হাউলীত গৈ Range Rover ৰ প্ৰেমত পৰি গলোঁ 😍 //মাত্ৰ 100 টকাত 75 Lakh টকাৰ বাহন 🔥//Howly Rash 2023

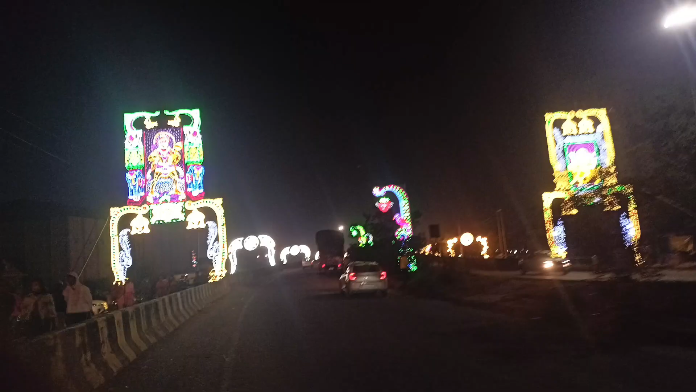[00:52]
আৰু গাইছ এটা কথা কি জানে না মই যদি ক'ৰবাত ভিডিঅ' বনাওঁ তাতে মানে শব্দ কিবা ঘেৰ মেৰকৈ থাকবই মানে গাড়ী আহিব কিবা আহিব কোনোবাই আটা মাৰিব
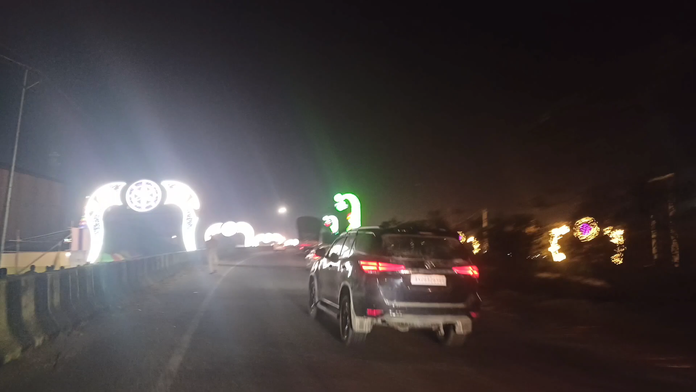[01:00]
এনে হয় বৰ দিগদাৰ এনেকৈ আৰু ৰাস্তাত বেছি ভিডিঅ' কৰি থকা নাই